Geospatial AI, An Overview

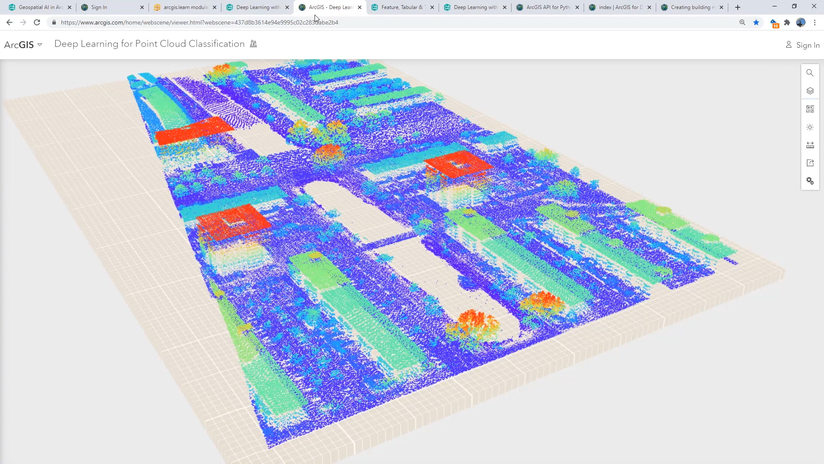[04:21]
For 3D data, we have the PointCNN point cloud classification model. And at this release, we have added support for processing mobile point clouds, as well as the ability to use multiple models
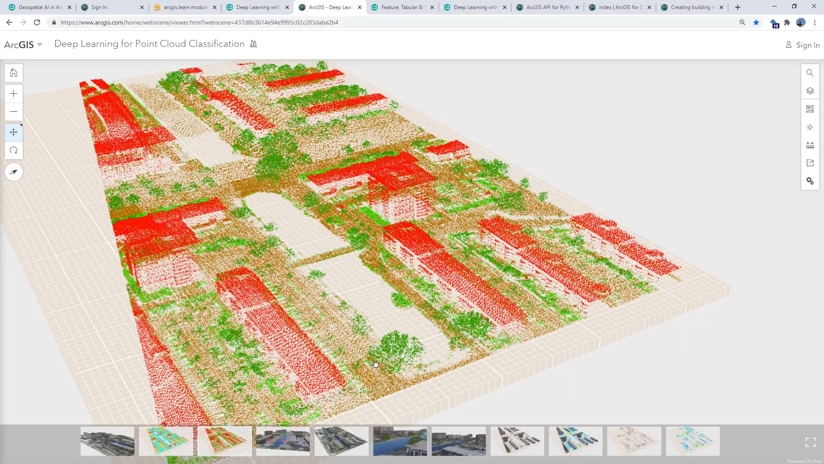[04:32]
with one point cloud for categorizing buildings, trees, and ground points in this example.